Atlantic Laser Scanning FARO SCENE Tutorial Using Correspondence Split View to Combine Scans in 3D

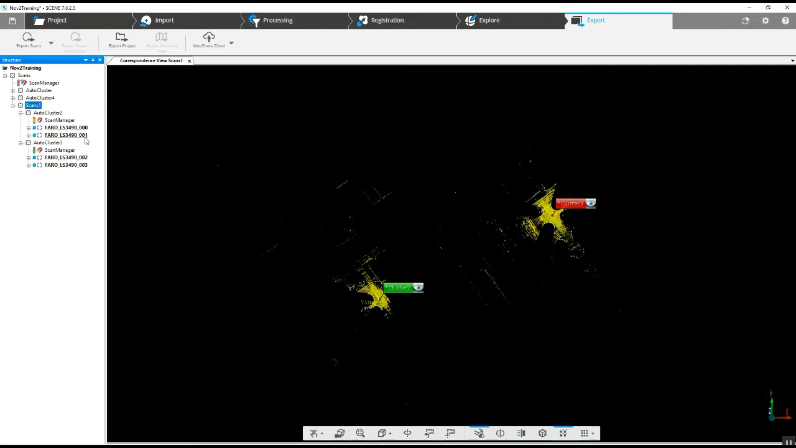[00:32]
We've got a scan cluster with two separate scan clusters inside of it. The scans are sequential, so we've got 0, 1, and 2, and 3. So obviously these scans are related. They should be close enough to put together, but they have yet to be able to go together. We've used several different options, registration through top-down, cloud-to-cloud, and not had any luck. So here's a couple things that we can do to
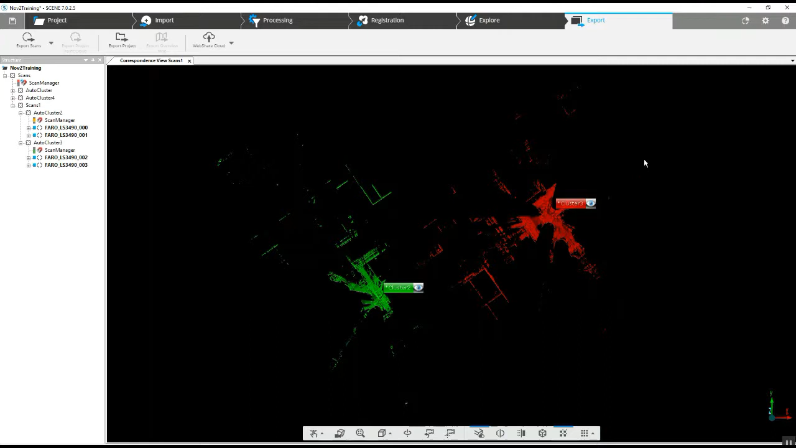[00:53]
try to put these scans together to fix it. I do prefer to work in the old interface.
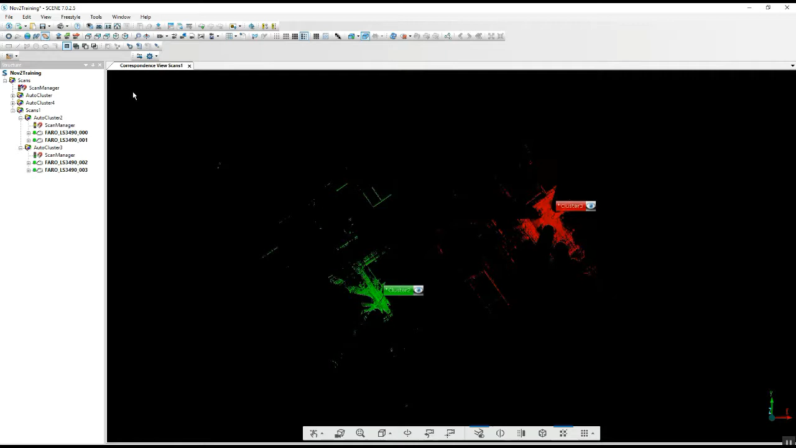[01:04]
What we can then do is grab this icon here, correspondence split view.
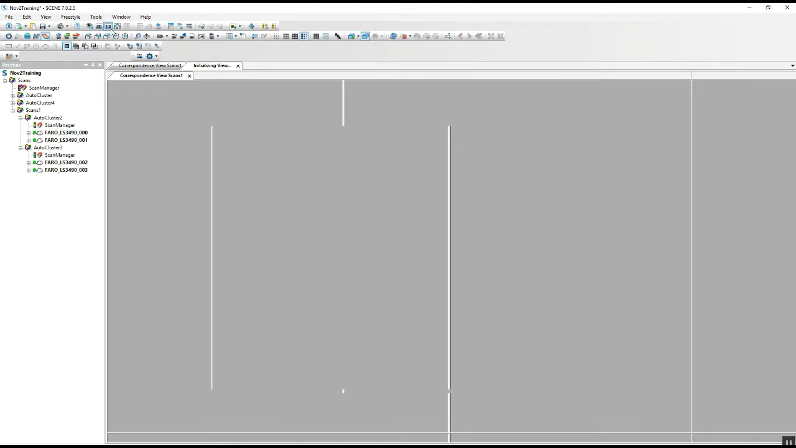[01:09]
Now in this split view, we're going to grab two scans that should be next to each other.
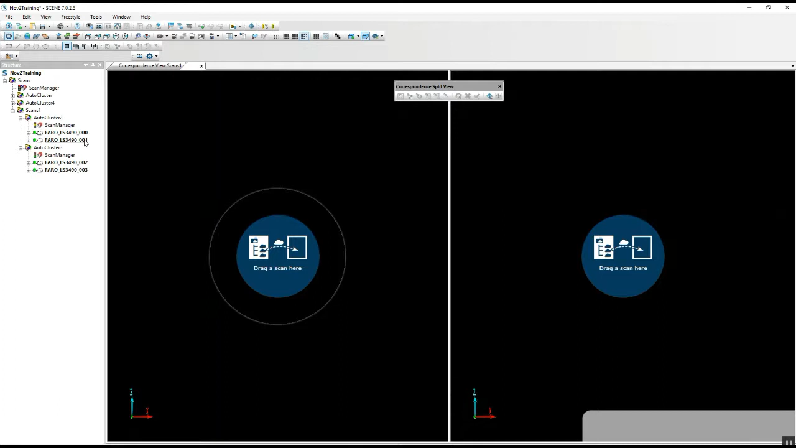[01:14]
In this case, it would be number one and number two.
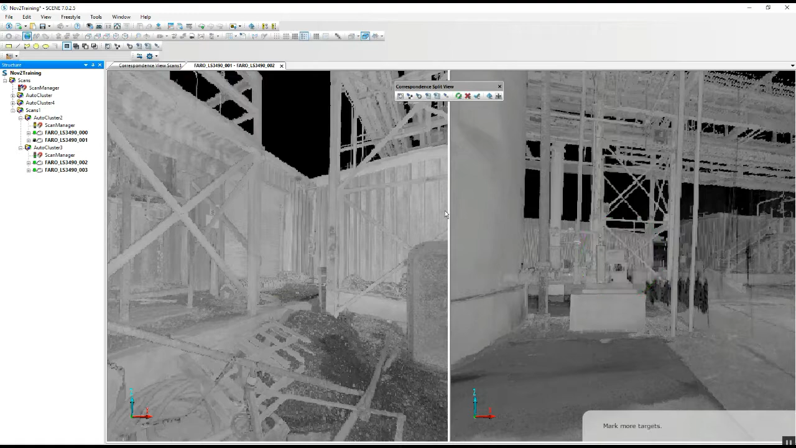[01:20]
As we come into focus here, we've got quite a bit of geometry, almost too much geometry, depending on how close our scan locations are.
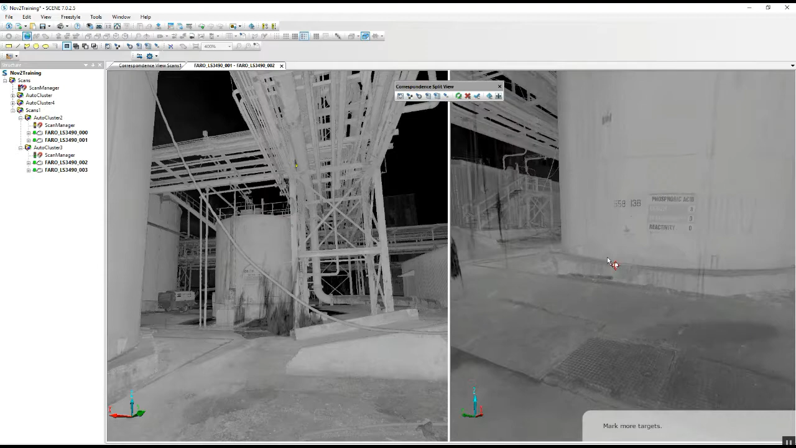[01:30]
But by looking through here, it looks like we've got this generator and this here.
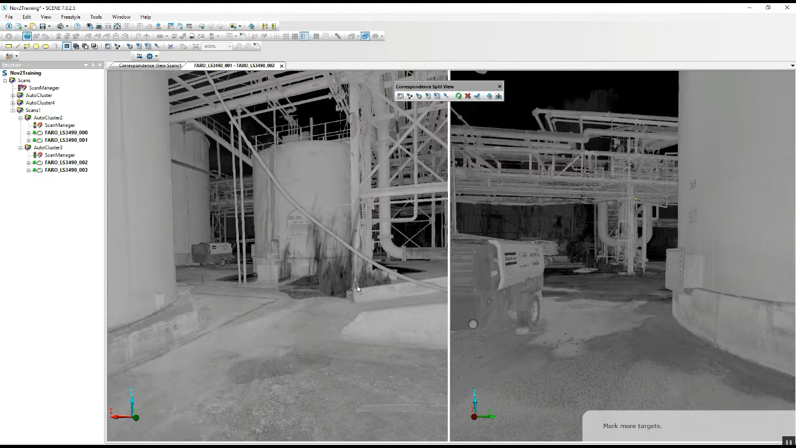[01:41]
So that could be a general location that's the same. Now if we then look behind us, we've got a staircase with an X-Cross member.
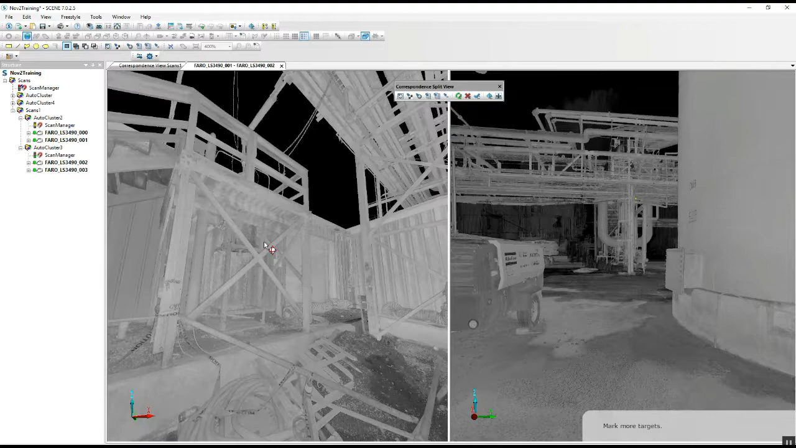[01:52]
Let's look behind us here.
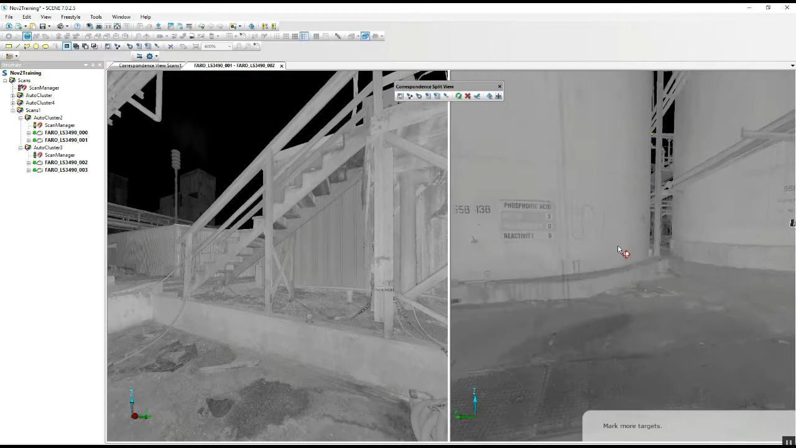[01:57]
There. It looks like that is the machine and this is the staircase.
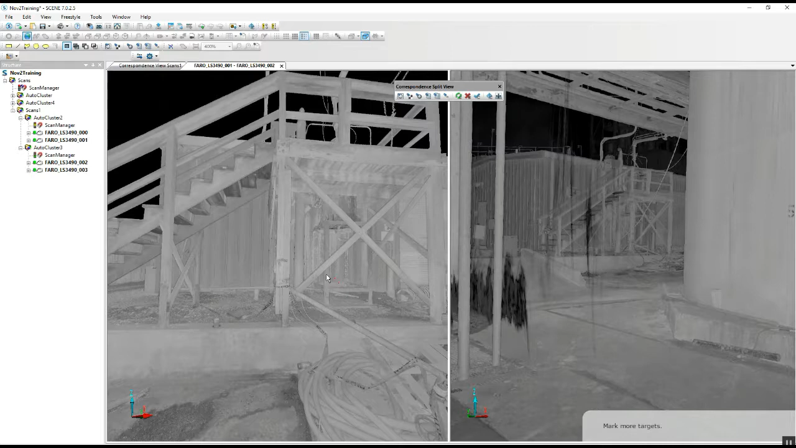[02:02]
So what we can do now is we can start marking planes that we have in common. So we've got this curb here. This is significant plane. And we will force a correspondence between those two.
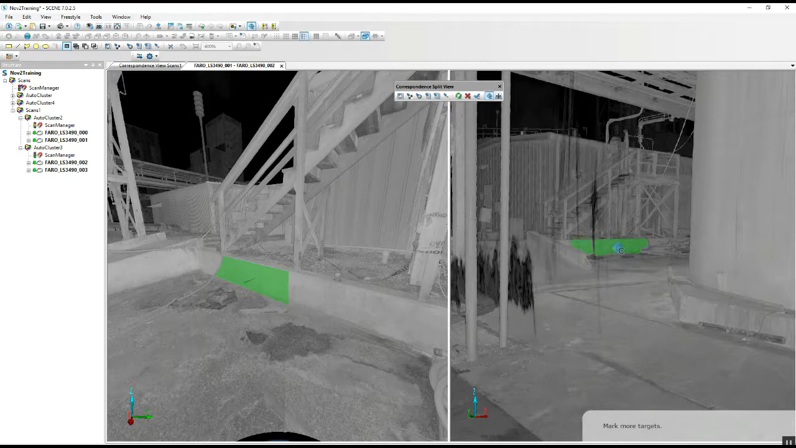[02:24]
We're going to do this as we go along so we don't lose track of where we are and what we're doing.
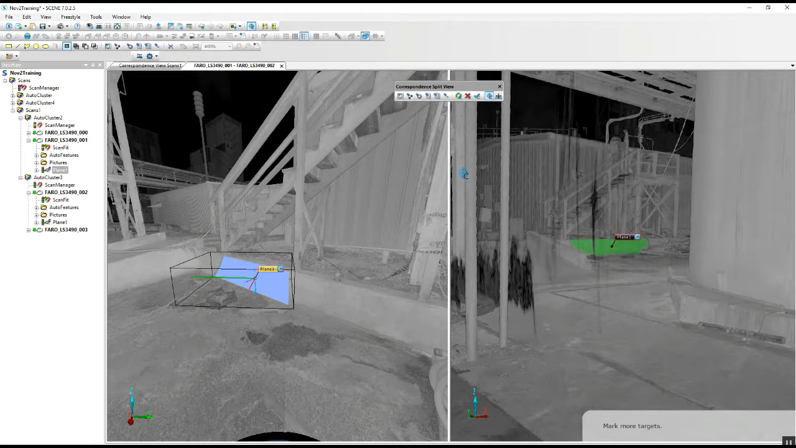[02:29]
Looks like we may be able to grab a little bit of this downward slope here.
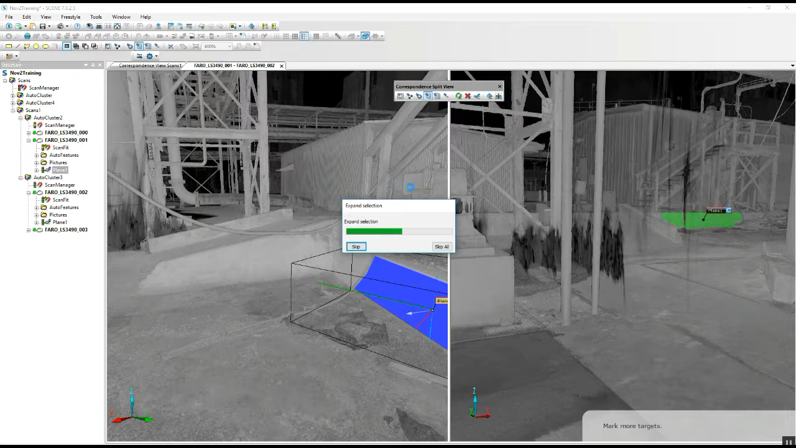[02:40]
And the same downward slope on this ramp here.
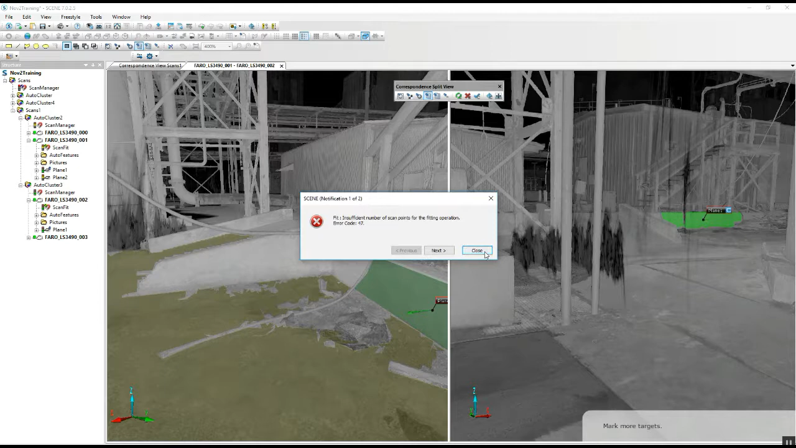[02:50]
Let's see if we can grab some here. We've got some smoke looks like in the way from one of the machines.
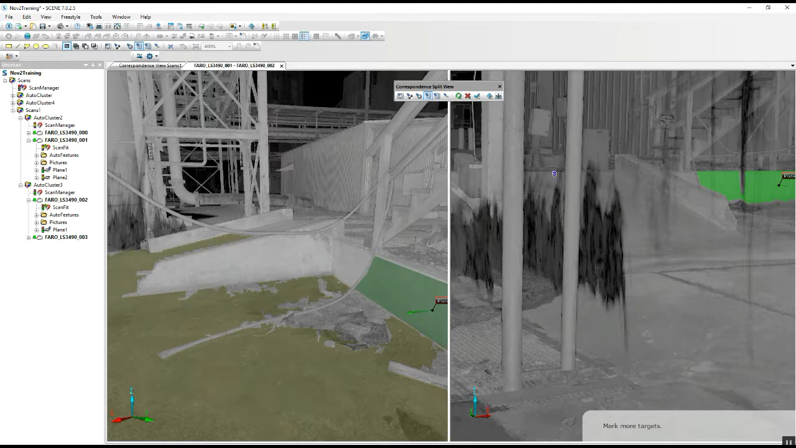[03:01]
That should do it.
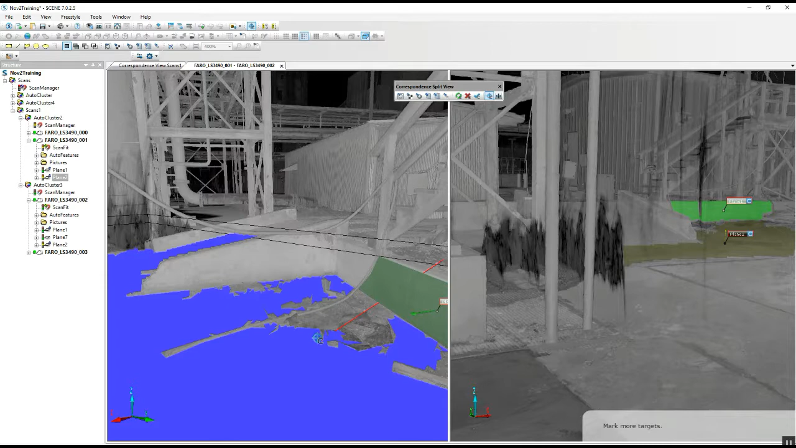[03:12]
Force those correspondences.
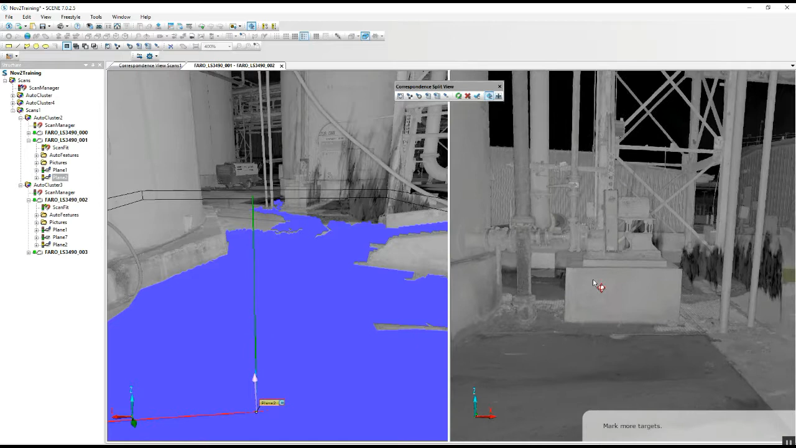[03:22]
Because of the angle that we're at here,
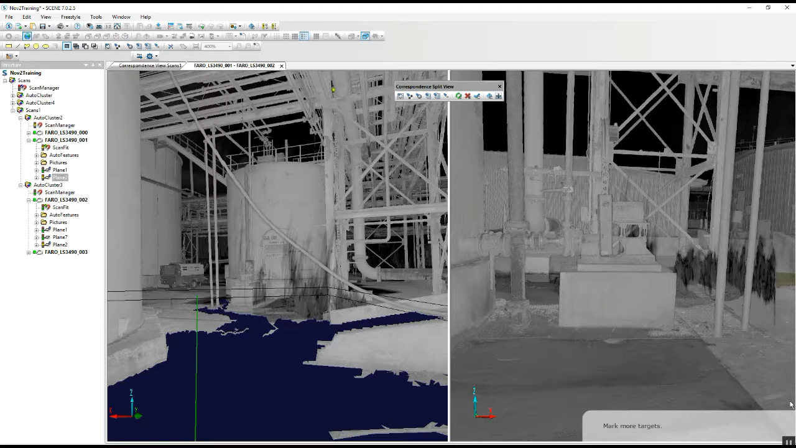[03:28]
we'll have to find a couple other surfaces that are flat where everything seems to be round.
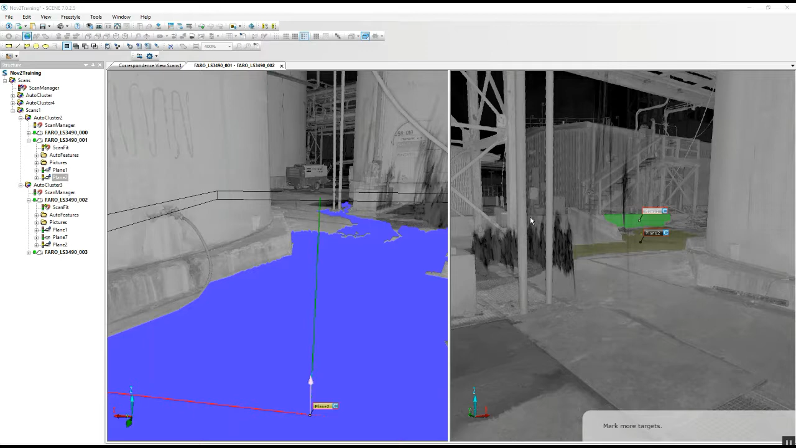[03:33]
We can grab the top of this curb.
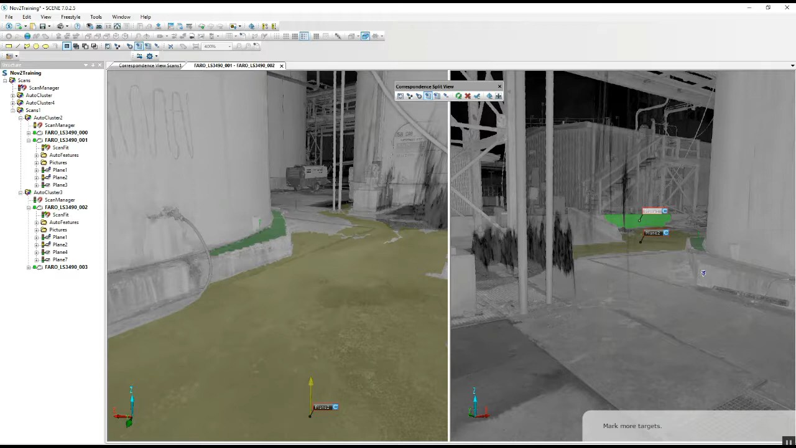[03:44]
We can grab this garage door.
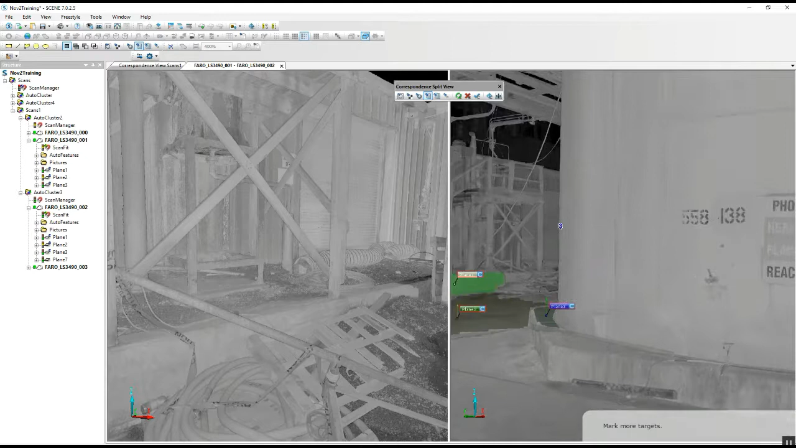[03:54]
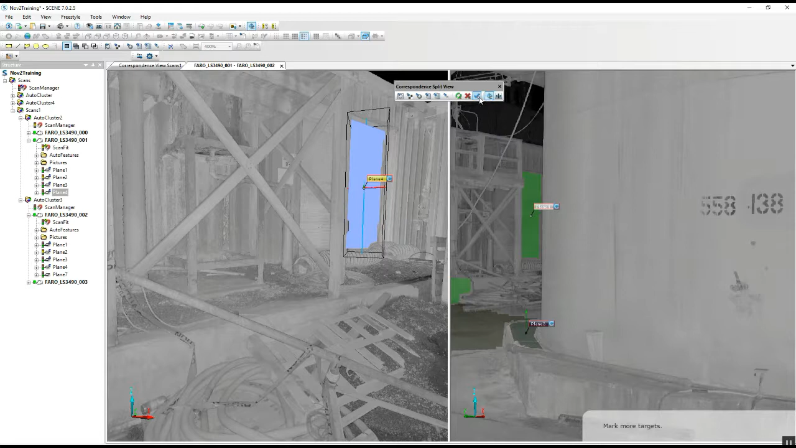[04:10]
We can force all of our current correspondences between the two scans. Now, as we go back into our Explorer,
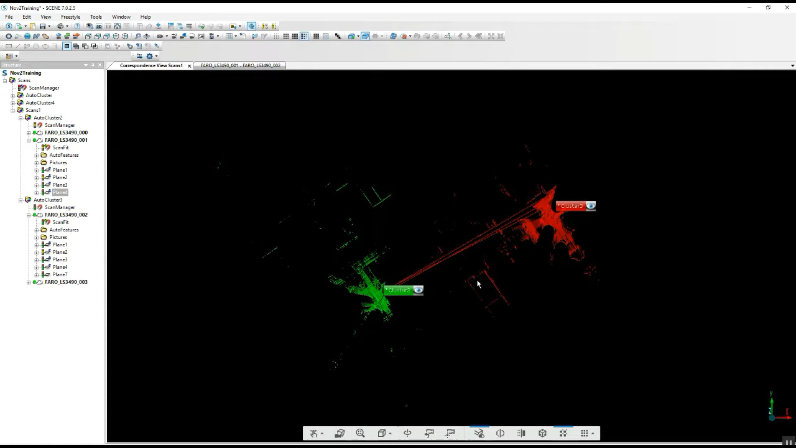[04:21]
we can see where we've actually begun to put these scans together. They should be fairly easy to grab now.
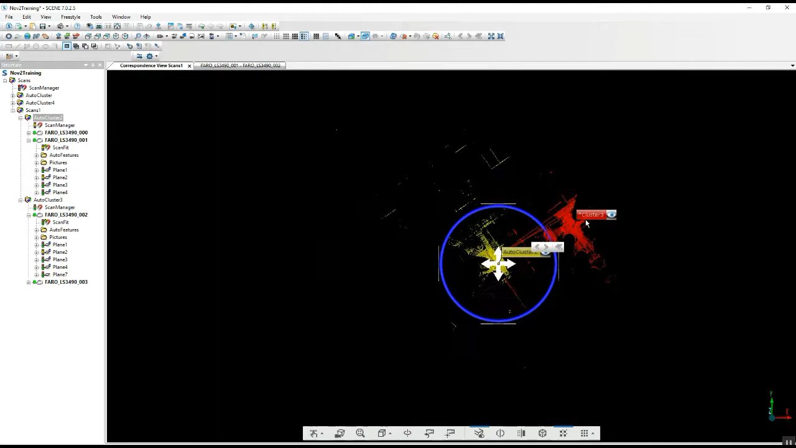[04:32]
Get them close. And then we'll go ahead and update our scan.
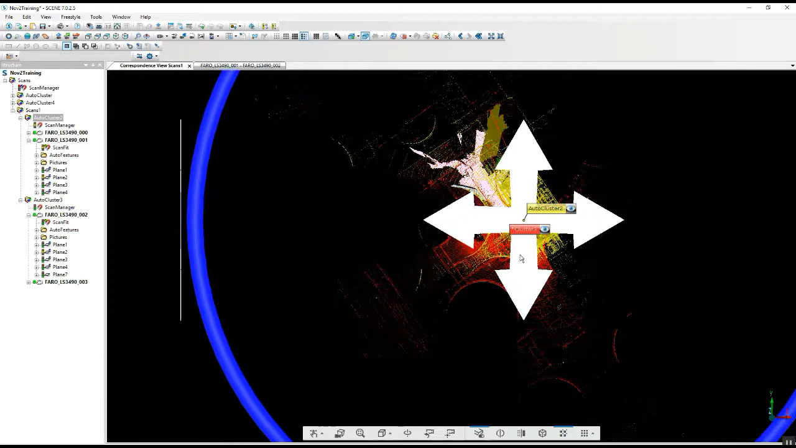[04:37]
Notice how we've got a very large maneuvering tool here.
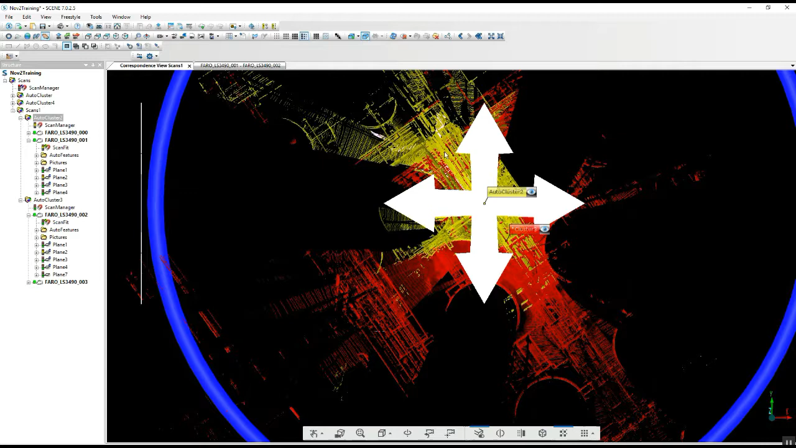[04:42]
And only in the old interface are we able to just grab that and reduce that with a readily available tool.